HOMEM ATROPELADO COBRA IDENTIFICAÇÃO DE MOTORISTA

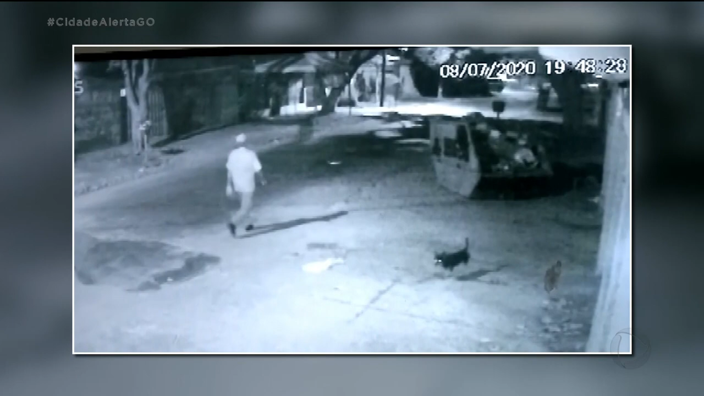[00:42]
ele em alta velocidade acaba atropelando, como mostram as imagens, o Laércio.